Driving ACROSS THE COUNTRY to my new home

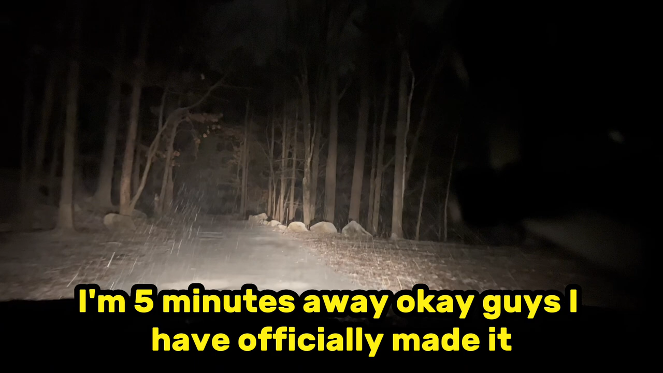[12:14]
we are here oh
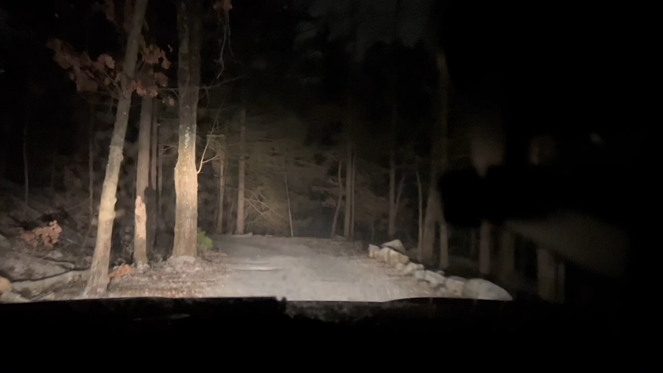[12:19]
yeah there are some potholes on this property that i gotta
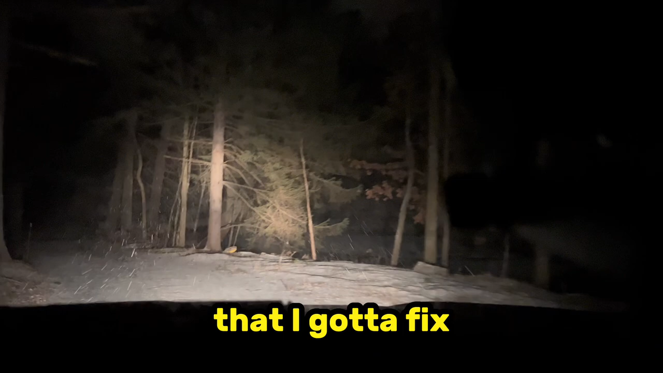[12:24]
fix i gotta fill in those potholes it is snowing eventually